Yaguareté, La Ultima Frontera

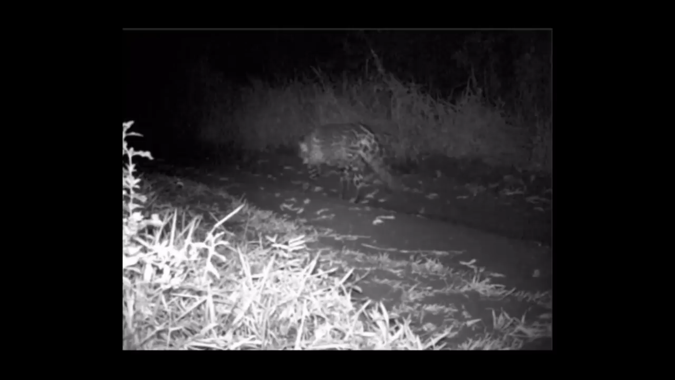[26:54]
En cinco años Yacyrandí tuvo cinco cachorros en tres camadas. Las imágenes registran a las crías mientras crecen, siempre seguidas de cerca por su madre.
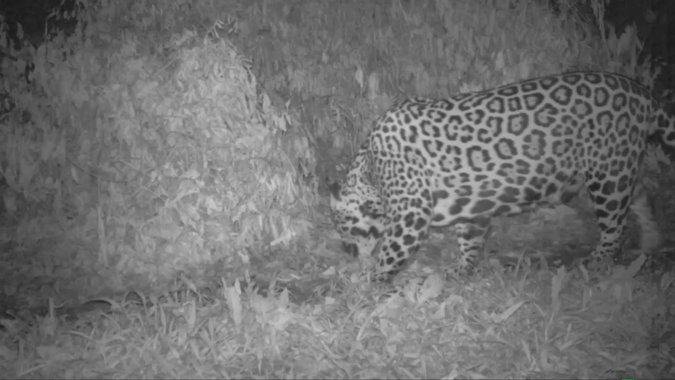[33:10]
Agustín temía que este macho hubiera desplazado a Guacurari a zonas peligrosas.